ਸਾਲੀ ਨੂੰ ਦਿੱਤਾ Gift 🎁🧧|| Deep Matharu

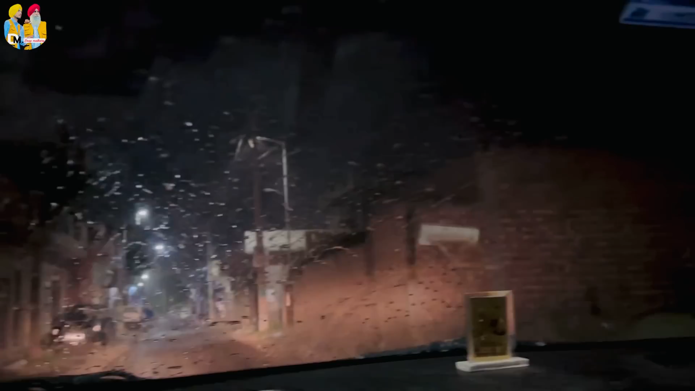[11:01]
ਅੰਮ੍ਰਿਤਸਰ ਦੇ ਵਿੱਚ ਜਿਹੜੀ ਬਾਰਿਸ਼ ਆ ਦੇਖੋ ਕਾਫੀ ਜ਼ਿਆਦਾ ਤੇਜ਼ ਹੋ ਗਈ ਆ ਵੀ ਅਤੇ ਆਪਾਂ ਹੁਣ ਜਾ ਰਹੇ ਹਾਂ ਵੱਡੀ ਦੀਦੀ ਵੱਲ
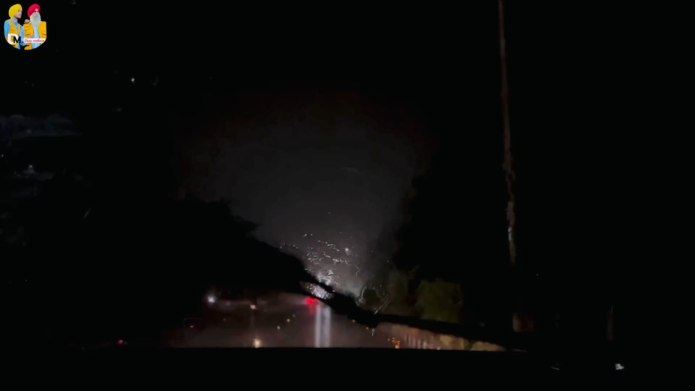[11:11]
ਅਤੇ ਇਹ ਭਾਜੀ ਆਪਾਂ ਕਿਹੜੇ ਰੋਡ 'ਤੇ ਹਾਂ ਨਹਿਰ ਦੇ ਨਾਲ ਨਾਲ ਠੀਕ ਆ ਤਰਨ ਤਾਰਨ ਰੋਡ ਹੈ ਲਿੰਕ ਰੋਡ ਚਲੋ ਕੋਈ ਨਾ
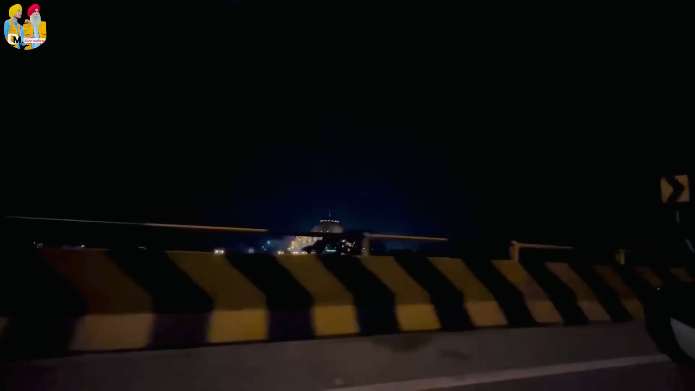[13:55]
ਹੁਣ ਕਹਿੰਦੇ ਵੇਰਕੇ ਰੋਡ ਵੱਲ ਜਾਣਾ ਜਿੱਧਰ ਮਰਜ਼ੀ ਜਾਈ ਜਾਓ ਵੇਖ ਲਓ ਆਪਾਂ ਆ ਗਏ ਹੁਣ ਅੰਮ੍ਰਿਤਸਰ ਆ ਗੋਲਡਨ ਗੇਟ ਮੁੰਡਾ ਰੋਟੀ ਖਾਣ ਜਾਣ ਡਿਆ ਵੇਰਕਾ ਰੋਡ